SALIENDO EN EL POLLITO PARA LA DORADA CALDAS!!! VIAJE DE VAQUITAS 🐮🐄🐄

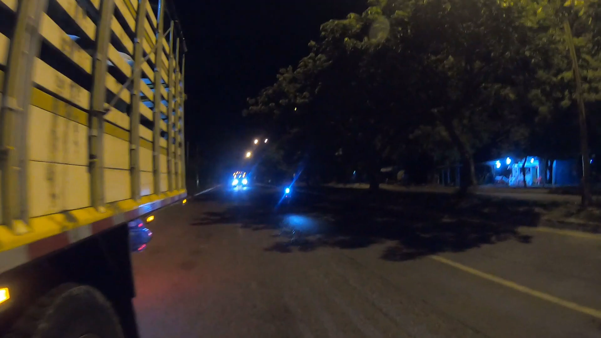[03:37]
Ja. Ay, una chica dándole duro. Y una chiva, vea.